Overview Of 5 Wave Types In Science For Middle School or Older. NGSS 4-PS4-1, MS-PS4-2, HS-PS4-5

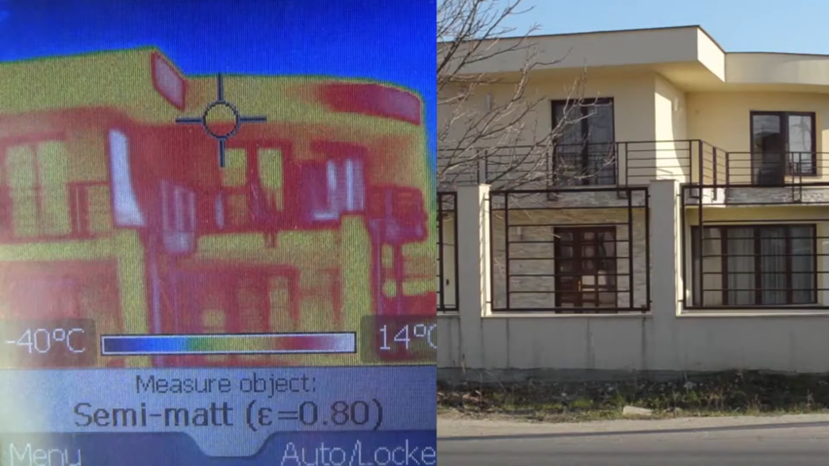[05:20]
On screen: scale top 14°C, scale bottom -40°C
This is useful for seeing where a building might be leaking heat and needs insulation.
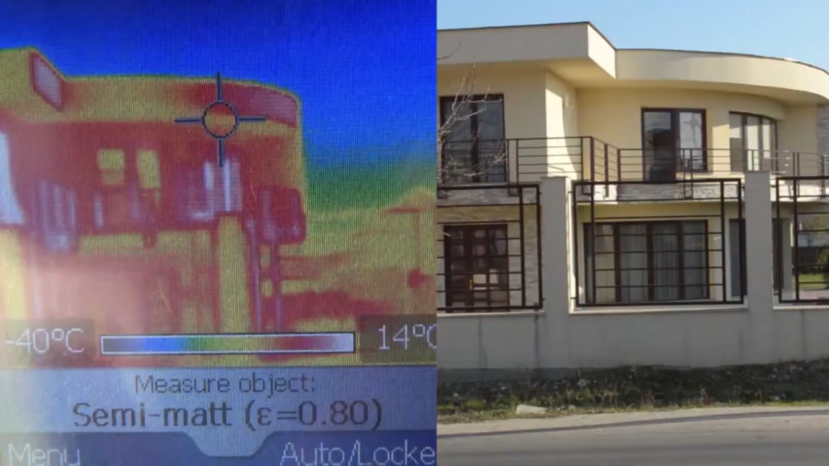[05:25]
We make infrared waves when we heat things up.